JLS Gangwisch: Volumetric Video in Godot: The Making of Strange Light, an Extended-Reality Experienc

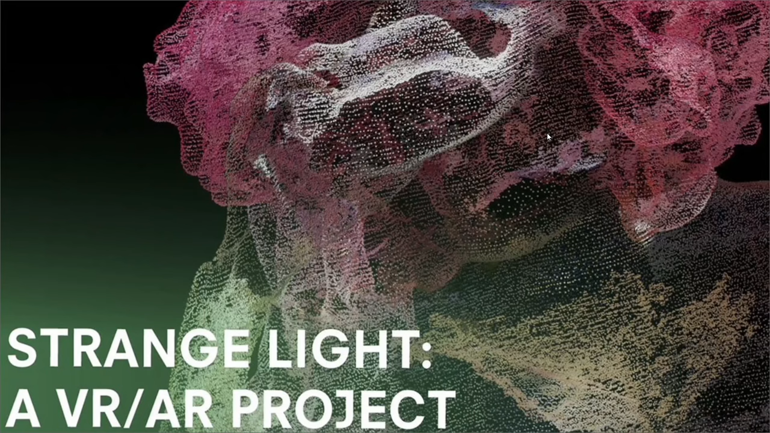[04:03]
which is a VR experience recreated about a black transgender drag performer living with a disability
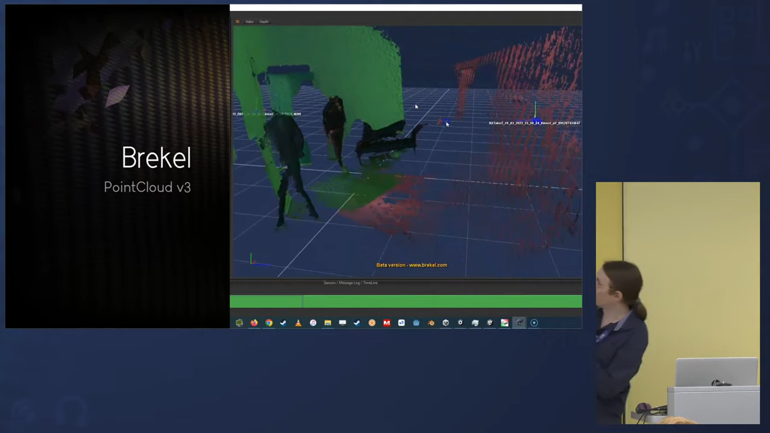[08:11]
our little connects are stationed so that's what the the raw capture looks like hi
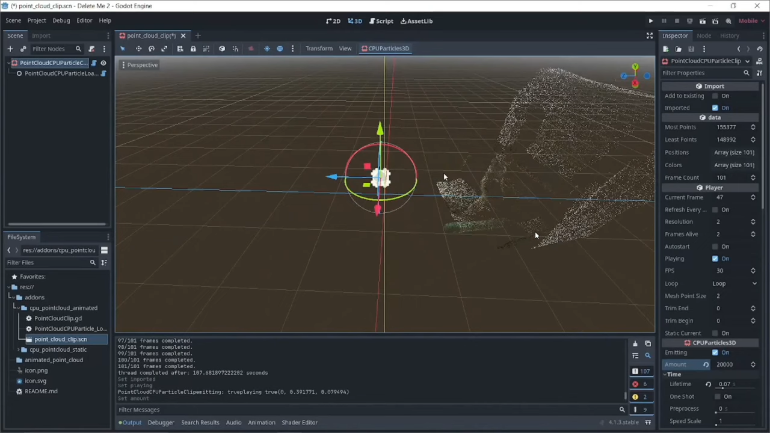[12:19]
particles for these videos now my screen capture
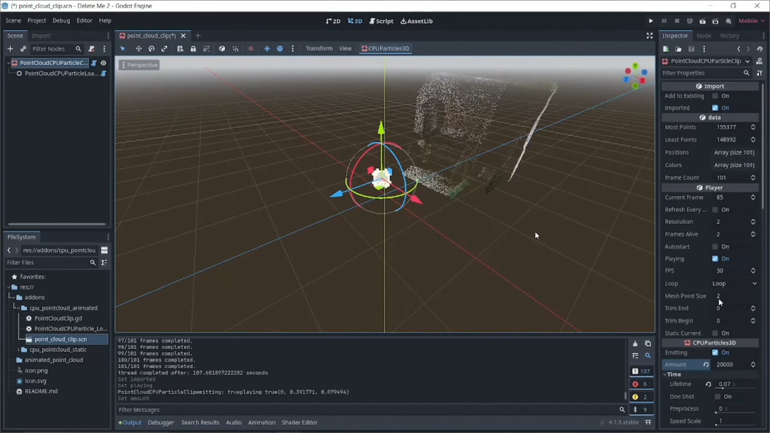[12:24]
software started messing with my laptop but after my slideshow i
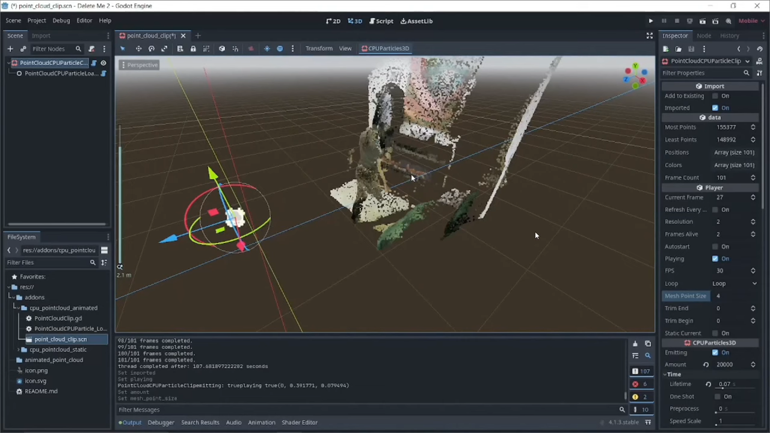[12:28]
can show you that it doesn't stutter like this live the same thing with the
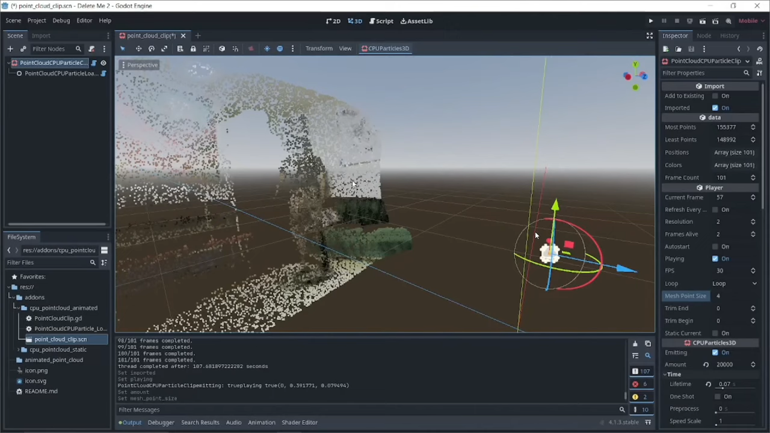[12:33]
the captures from the inside the quest headset at all
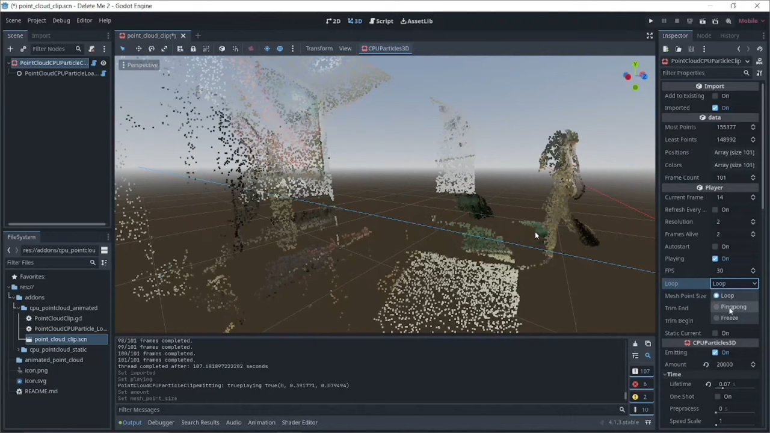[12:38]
the capture software is what makes the video stutter it's much more performant in real life so that's the that's one connect broadcasting a room uh we would
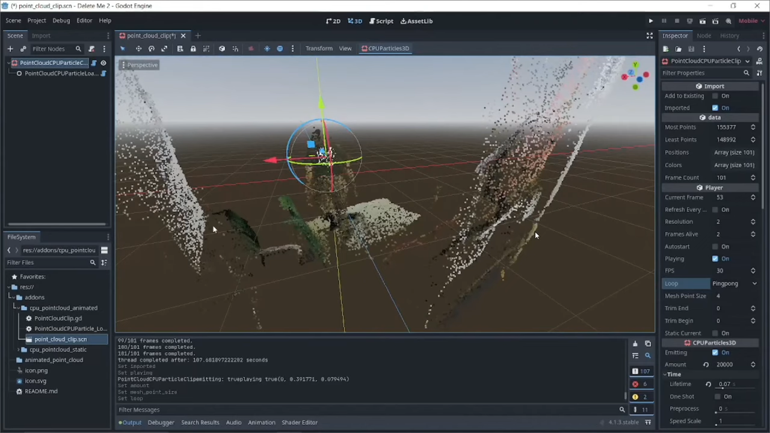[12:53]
line up four of those to capture around any subject we were using
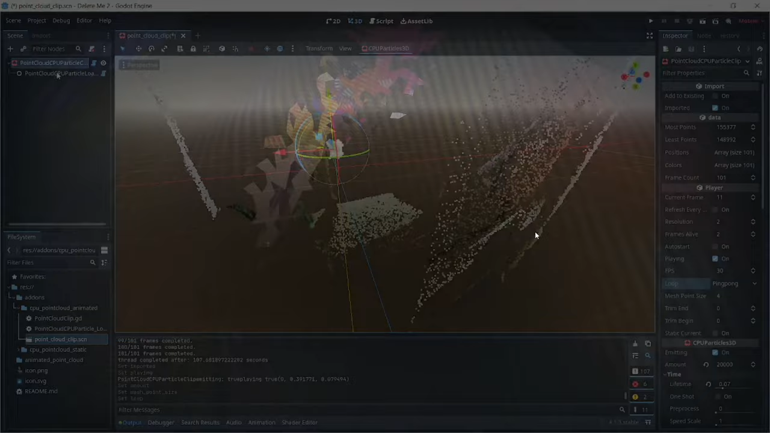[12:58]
and then play with them through various levels of abstraction for the production i also used a lot of a
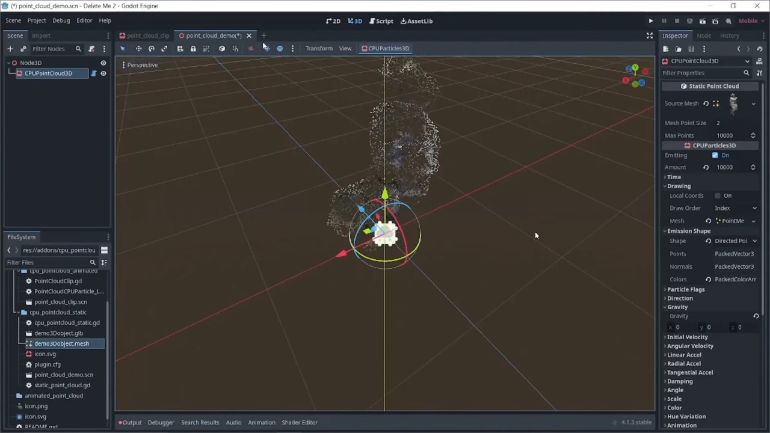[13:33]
cloud of it this is one project i did shortly after